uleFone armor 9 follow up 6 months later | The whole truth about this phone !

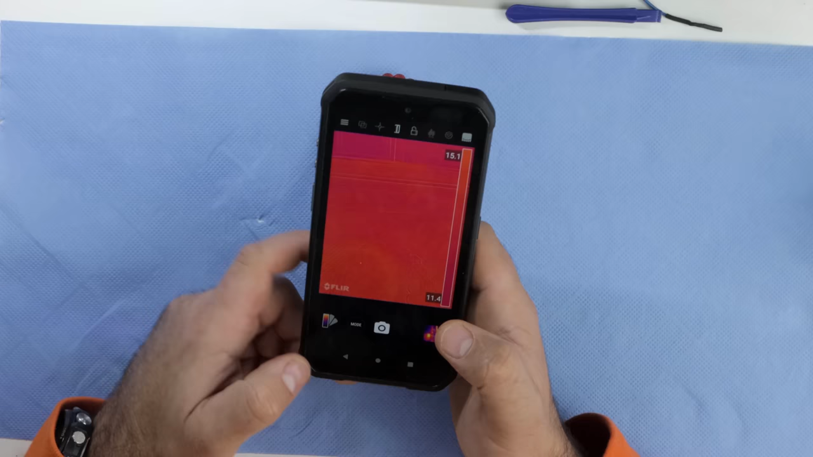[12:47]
you know if you have a problem most of the times just look for the heat signature and that's where the